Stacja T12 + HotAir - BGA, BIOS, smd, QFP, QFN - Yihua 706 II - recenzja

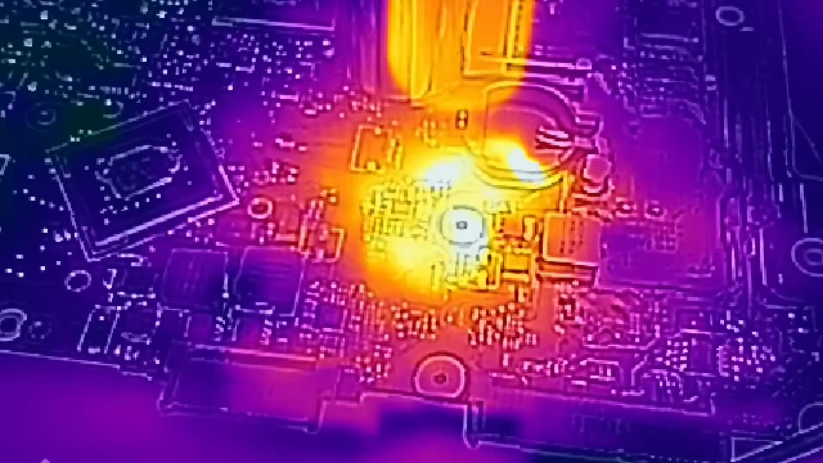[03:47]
A jeśli możemy rozgrzać większą część płyty, wygodniejsze może okazać się gorące powietrze.
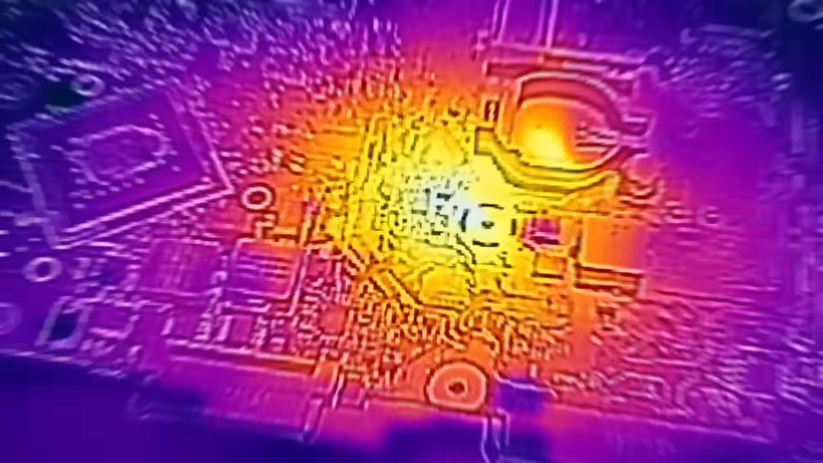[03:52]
Ta stacja ma nawiew w obudowie, a nie w kolbie.